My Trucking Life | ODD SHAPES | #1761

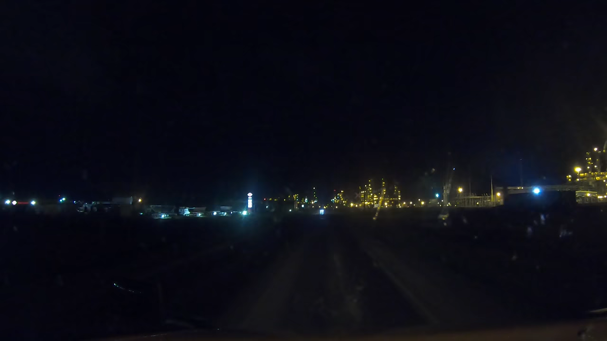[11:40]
Well, we made it here to Regina. Here's that famous refinery. That was a pretty wild storm we went through there for a little bit.
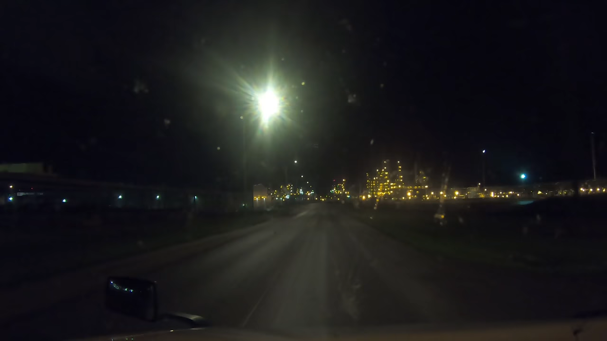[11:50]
There's some pretty bad hail. I still have to pull over and check to see if there was any damage done to the truck, but whoo! The only thing is, the traffic, the traffic stopped. Like, a semi-truck, professional driver, semi-truck stopped dead in the middle of his lane, didn't even get on the paved shoulder, no. Stopped dead in the middle of the lane, and just parked there, because he was scared of the rain.